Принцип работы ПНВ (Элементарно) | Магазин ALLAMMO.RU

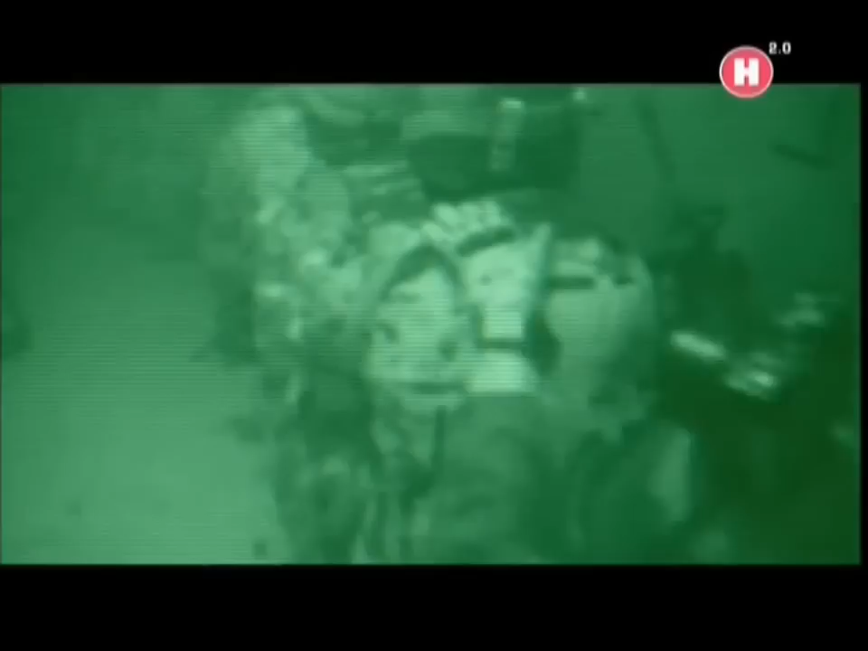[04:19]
Хотя, строго говоря, нам не страшны условия слабой освещенности.
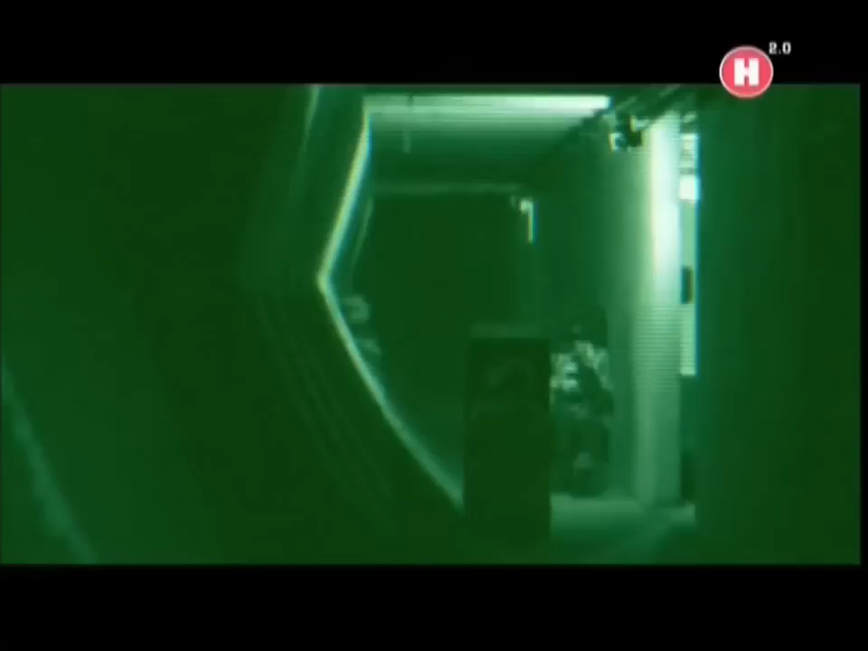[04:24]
Ведь в условиях полной темноты одного прибора ночного видения недостаточно.
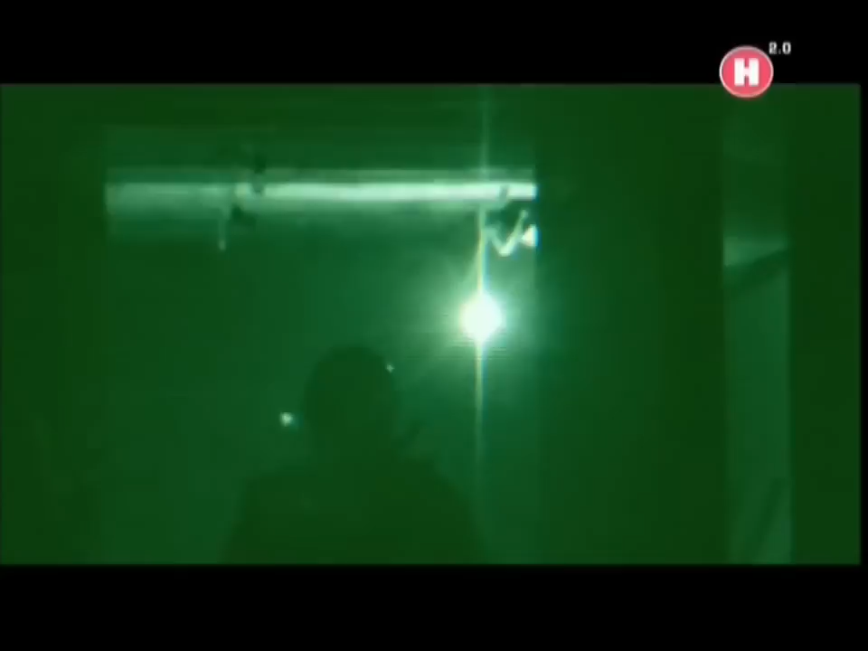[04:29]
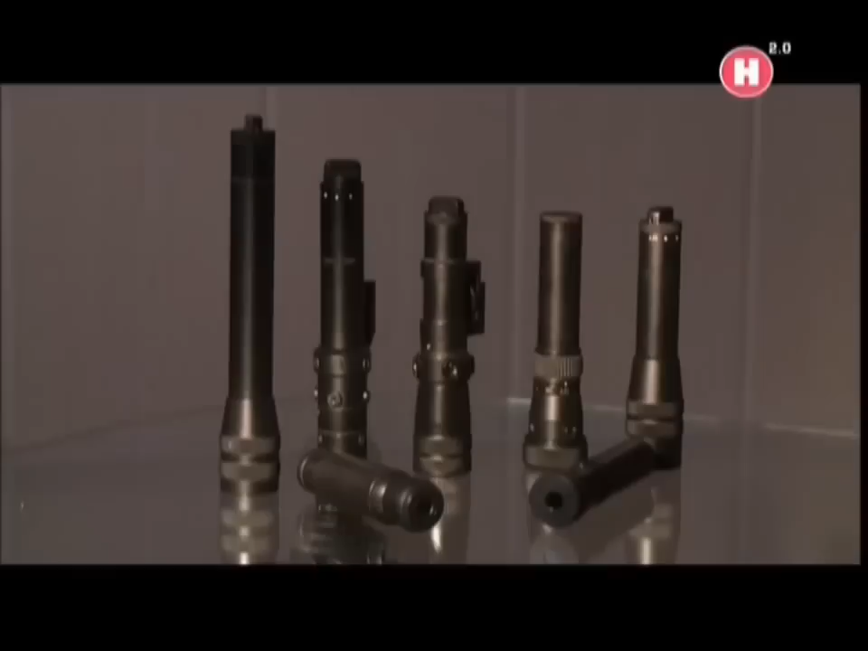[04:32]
В этом случае нам поможет фонарик. Но не обычный, а тот свет, которого можно увидеть только с помощью прибора ночного видения.
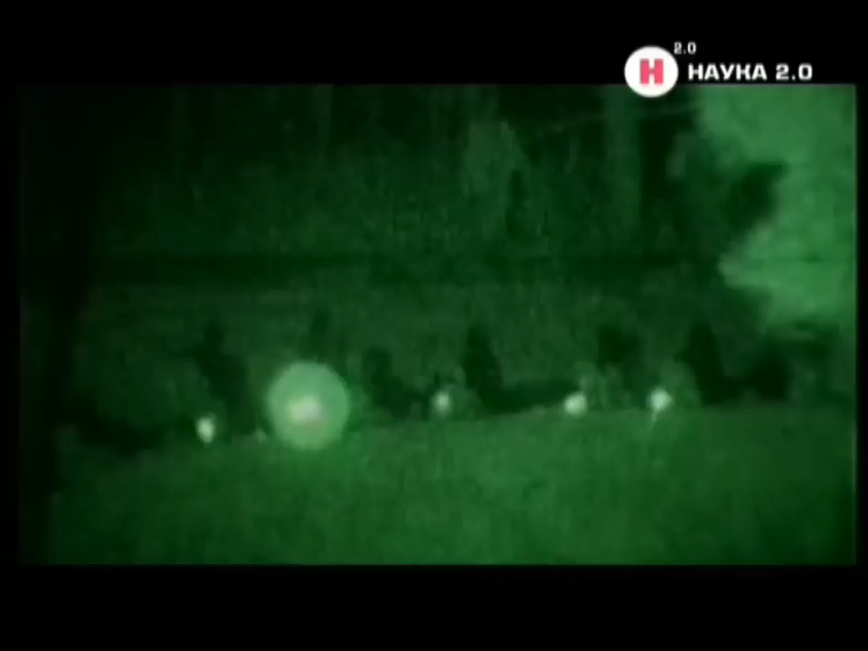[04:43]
Инфракрасный фонарик позволит вам видеть в темноте и оставит вас незамеченным.
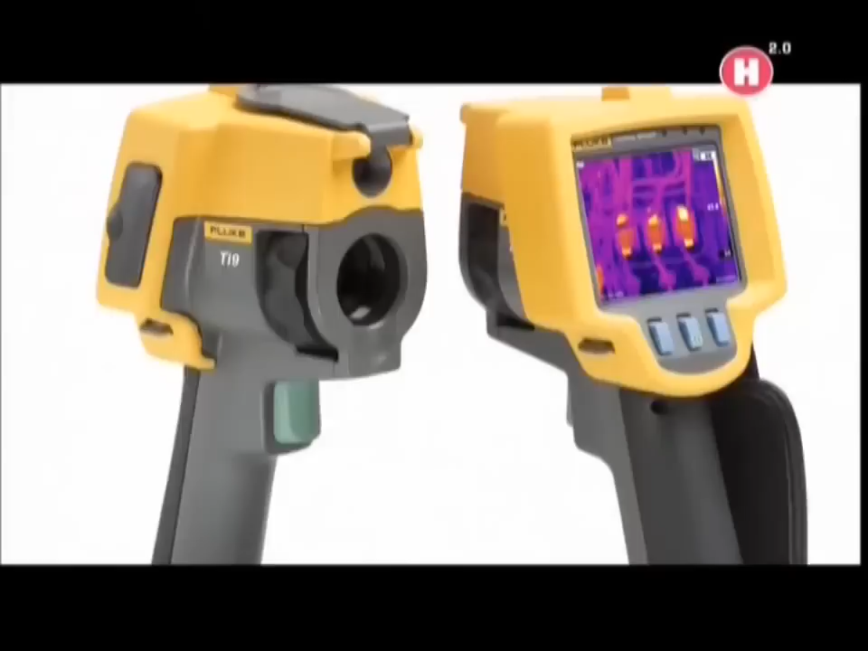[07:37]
Этой же способностью обладают тепловизоры, но совсем в иных красках. Принцип работы несколько другой.
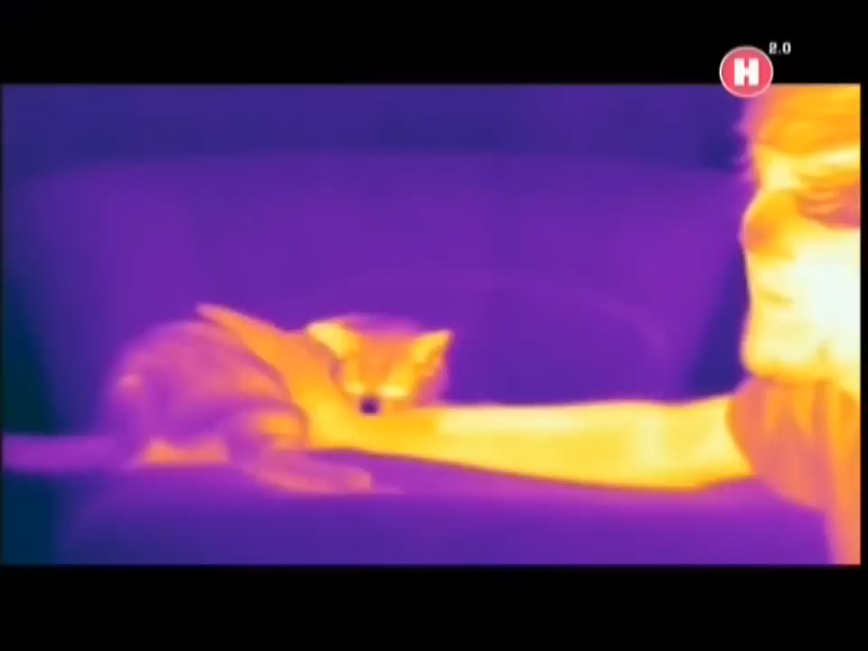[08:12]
Именно это излучение ловит тепловизор и преобразовывает в разноцветное изображение, где разность цветов это разность температур.
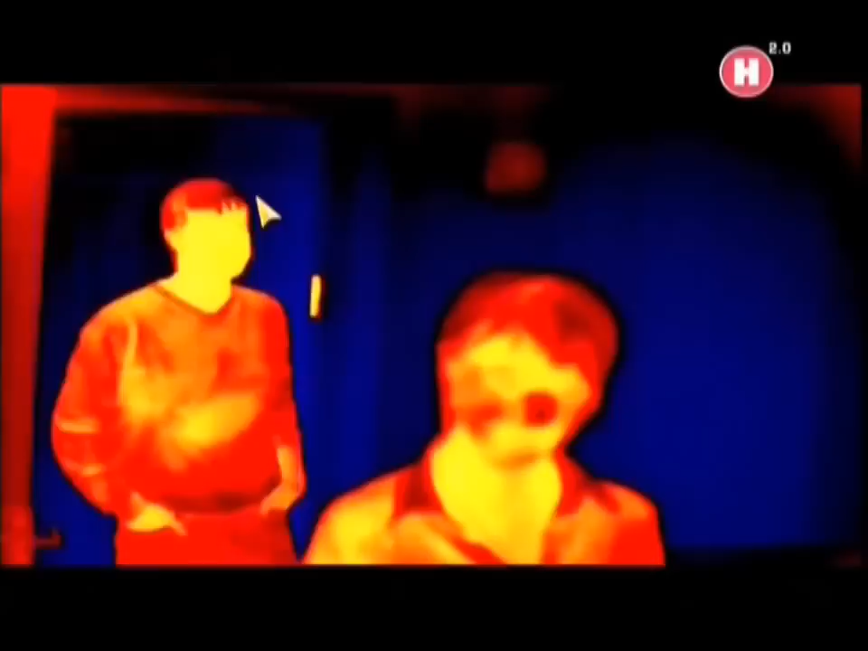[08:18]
Чем чувствительнее прибор, тем разноцветнее и четче будет картинка.